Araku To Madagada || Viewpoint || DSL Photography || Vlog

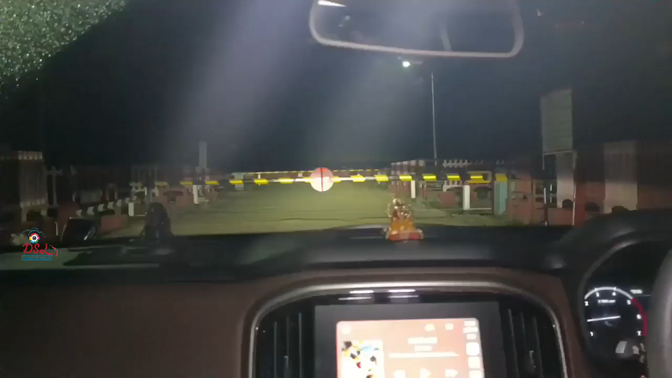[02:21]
ఇదిగో ఇక్కడ గేట్ పడింది, రైల్వే గేట్ వేశారు.
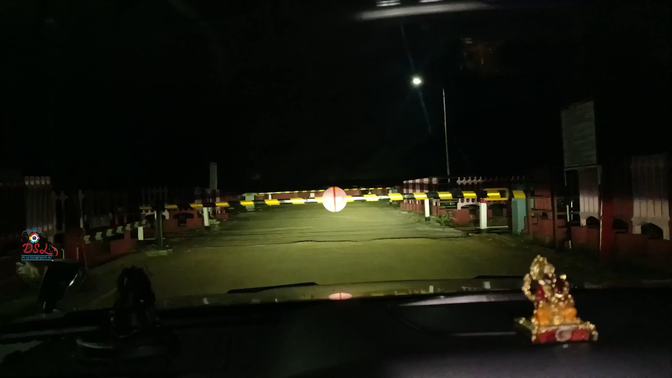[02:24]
మనం కింద దిగుతున్నాం ఒకసారి, ఎలాగుందో చూద్దాం.
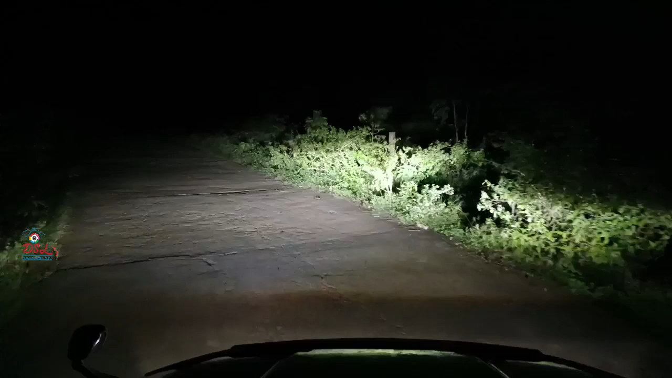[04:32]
ఆహా అబ్బా, చిన్న ఘాట్, లైటింగ్ లేదురా, లైటింగ్ వస్తే బాగుంటుంది. ఇప్పుడు వర్షం పడితే పరిస్థితి కడిసిపోతా అంతే.
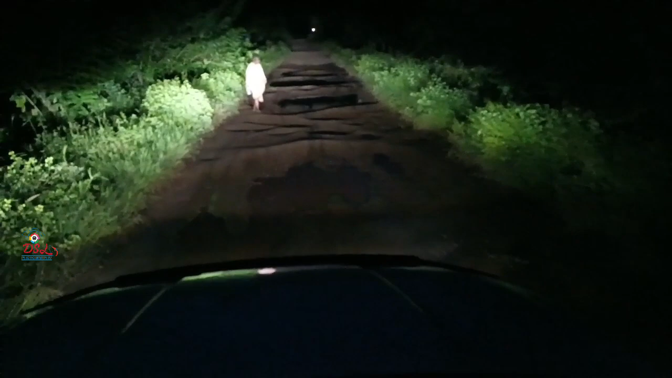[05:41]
రోడ్డు చూడండి, రోడ్డు చూడండి, మామూలుగా లేదు. మామగారు వస్తున్నారు. అమ్మా అట్లేవా? అదిగో చూడండి చూడండి, నువ్వు ఎవడూ నాకు తెలియదు, అలాగుంటుంది అన్నమాట ఇది.
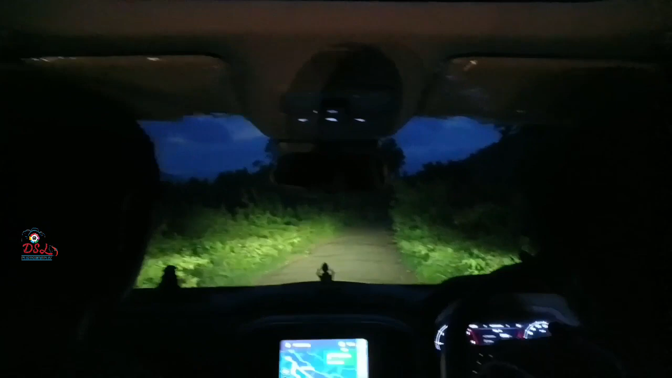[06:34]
చూస్తున్నావా? అరే మేఘాలు ఉన్నాయరా, రోడ్డే బాగాలేదు, బాగా కనిపిస్తుందిరా నాకు తెలిసి.